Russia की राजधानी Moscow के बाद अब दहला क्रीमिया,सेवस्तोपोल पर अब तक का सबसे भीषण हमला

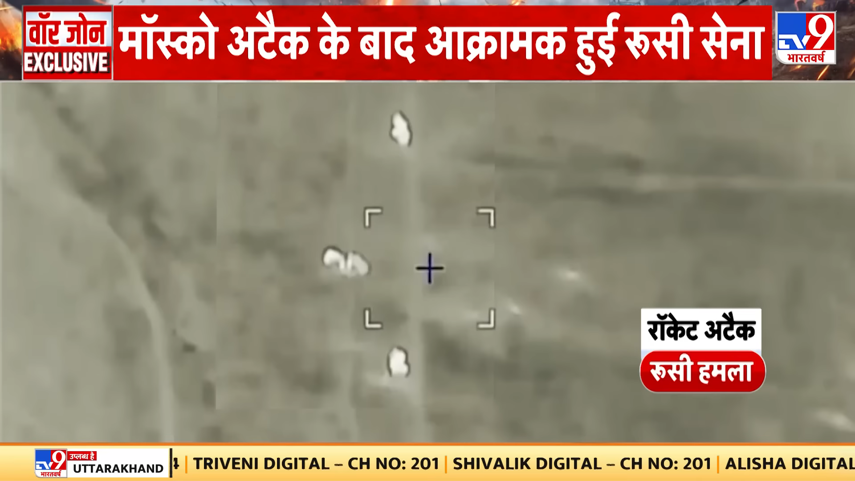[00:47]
डिविजिन के सैनिको ने यूक्रेनी सैनिको के तीन ग्रूप को नश्ट किया है